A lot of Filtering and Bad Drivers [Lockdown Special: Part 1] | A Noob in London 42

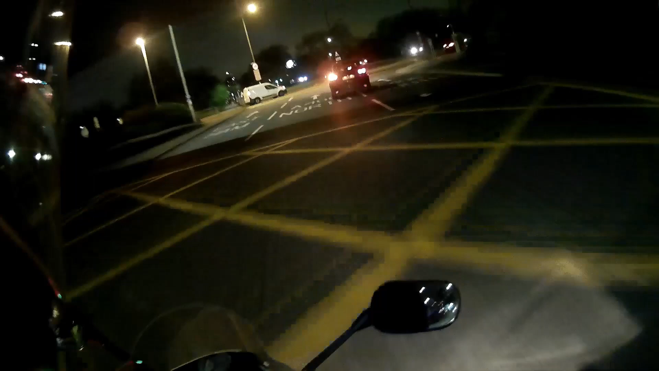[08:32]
What the fuck was this? What? You either wait or you cut me off. Pick one, otherwise you end up in a fucking crash.